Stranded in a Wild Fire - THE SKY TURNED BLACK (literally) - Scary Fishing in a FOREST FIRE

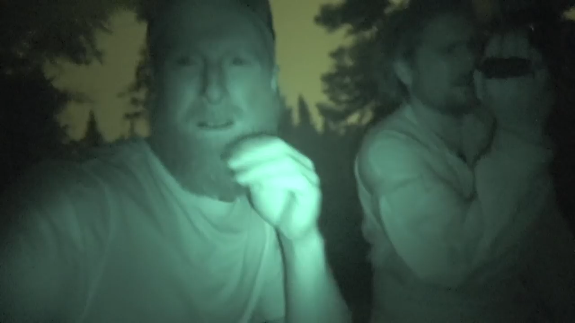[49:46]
Dude, it's pitch black and it's like 4:30. Yeah. Holy, the wind coming off the lake now is crazy. Right into us here. Oh.
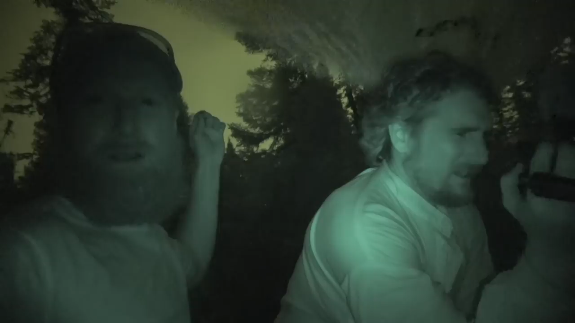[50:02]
That's nuts. Is that from the fire going out? Well, or just all the smoke coming down.
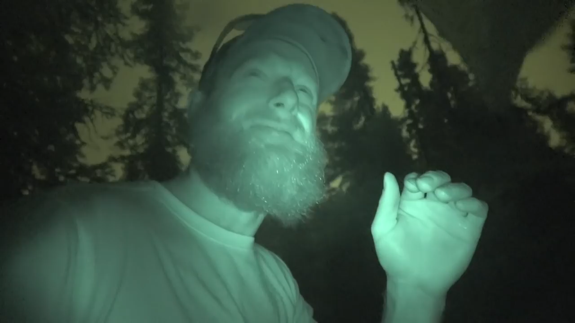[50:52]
Wow! My eyes are stinging now. There's only droplets of rain. Oh.
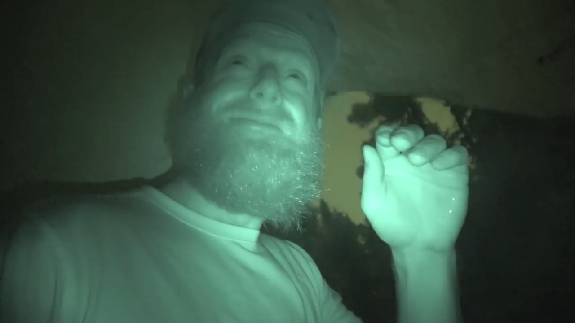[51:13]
Probably need to pull that fish off onto plate so it's gonna burn, eh? I just checked it. It didn't seem too bad, but it's gonna be hard to eat now because it's overcooked. But if I take it off and it's hard, you're not gonna be able to eat it anyway. We'll just film it in night shot mode. I don't know. You know what, it's letting up now. The wind is anyway. Yeah, well, and you can see a bit better than you could a couple minutes ago. There, it's letting up.
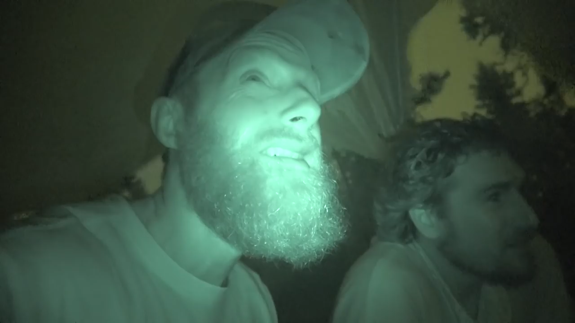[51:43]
I think we're through the middle of it. Wow. Crazy. Still, my eyes are stinging like crazy. I can barely breathe, I'm just puffing.